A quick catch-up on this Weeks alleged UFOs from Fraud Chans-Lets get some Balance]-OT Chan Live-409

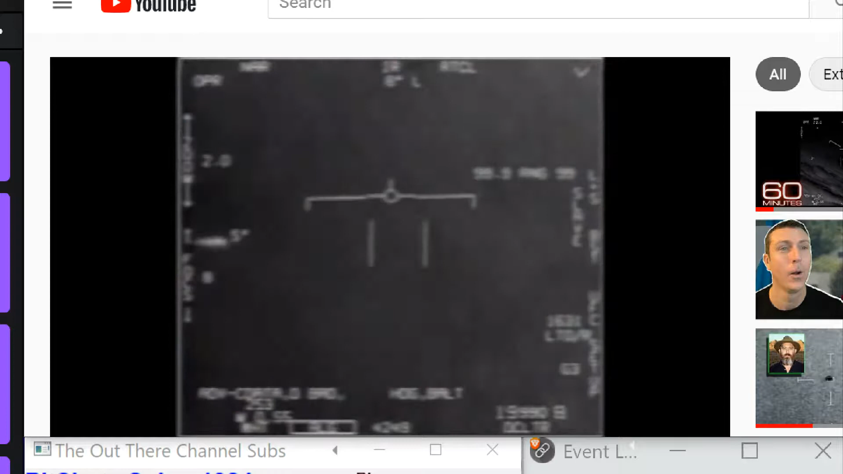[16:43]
Finally, the camera does a zoom change and just does not lock back onto the object, and it drifts off as it's not being tracked. A final zoom change gives the illusion that it's moving off really fast, but if you correct for zoom, you see that it's actually not. Is it solved? No, not 100%. The fit is pretty good, but not exact.
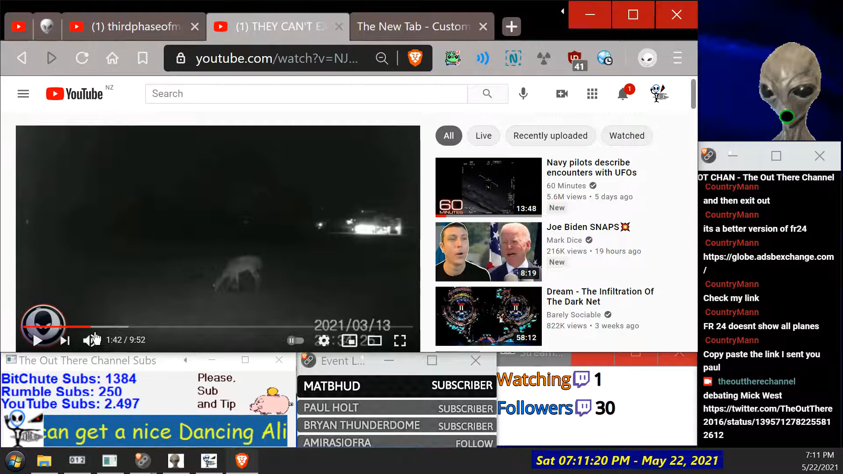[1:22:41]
on. Some sort of black porthole, like circular or square object in the middle.